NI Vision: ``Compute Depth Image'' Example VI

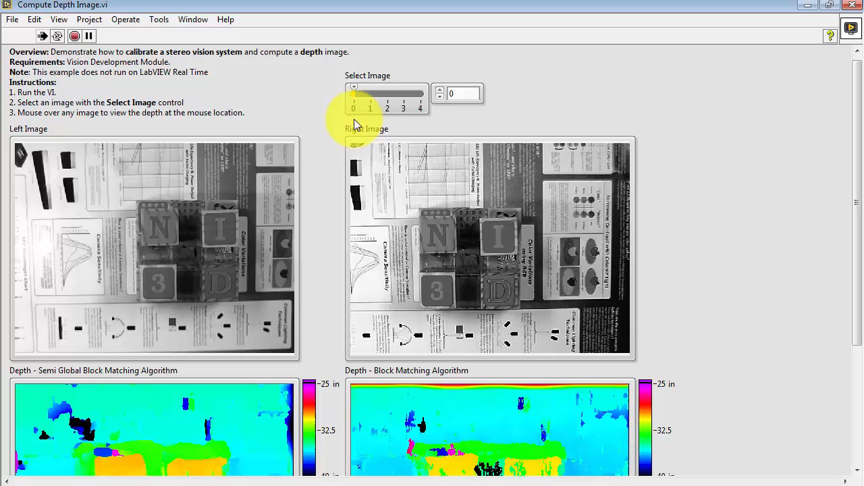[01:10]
We have the left image and the right image and if you look carefully at those two images you can see some subtle differences indicating that the cameras are in two different positions. We'll come down here to the depth image. Look right here for the measured depth as you move your cursor around the image. The depth is the distance from the camera's optical center. This yellow square would correspond to that N block and right there in the middle is one layer down. Again let's pay attention one more time here.
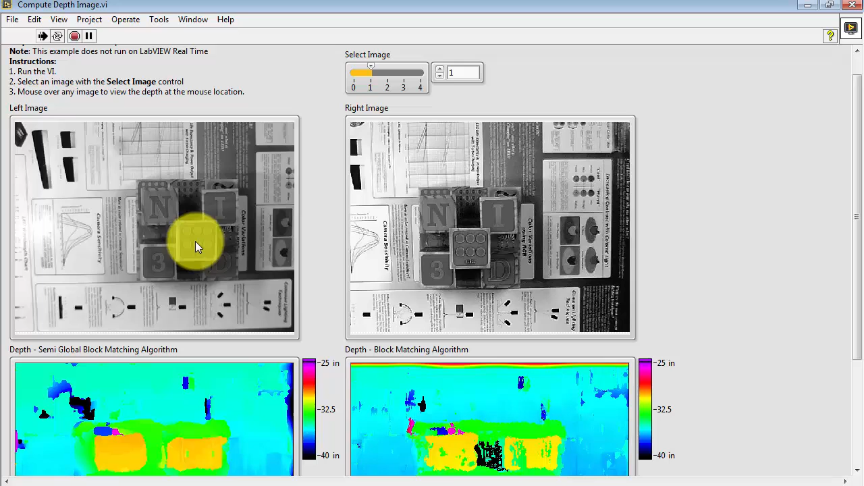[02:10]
You'll notice that that never updates until you scroll around or move your cursor around on the left image. So that's a fine point to be aware of. You can then scroll through different images. For example these images are with an additional block placed right here. You'll notice that the depth now is less
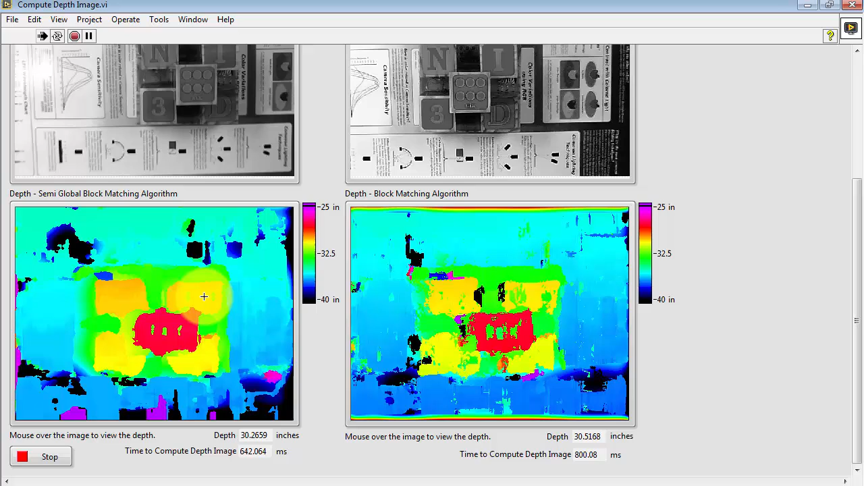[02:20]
indicating that that object is closer to the cameras.
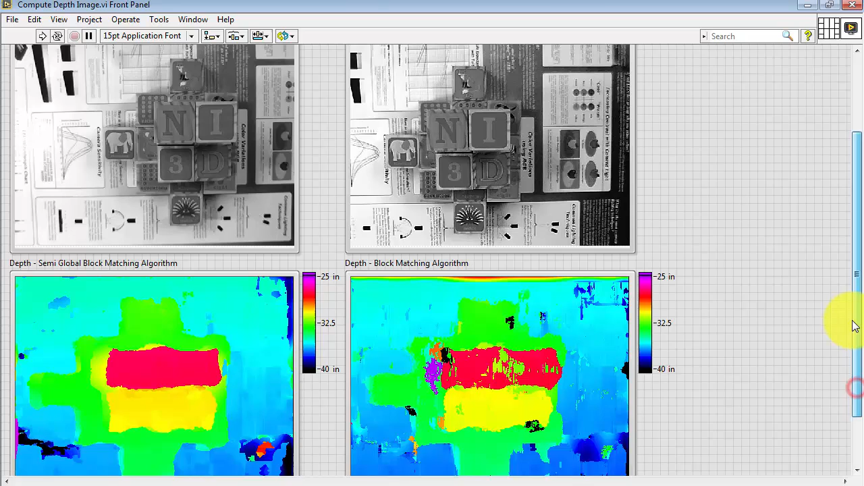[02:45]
tutorial by looking at the location that is the physical location for the images that are being used by this VI.